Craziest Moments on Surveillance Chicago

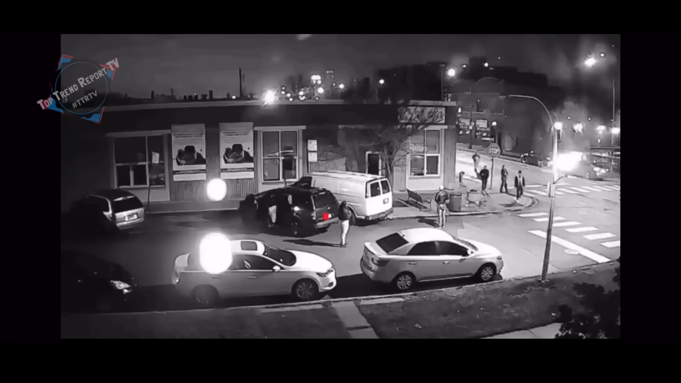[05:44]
would happen on december 11th 2022 at around 2 26 a.m right
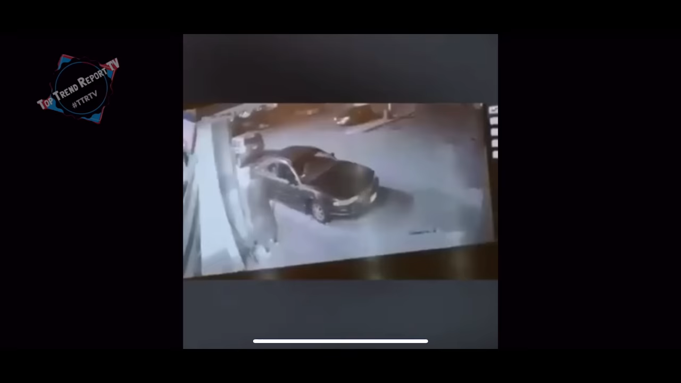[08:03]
would be killed on surveillance too it all happened around 9 49 pm when someone outside of a store in the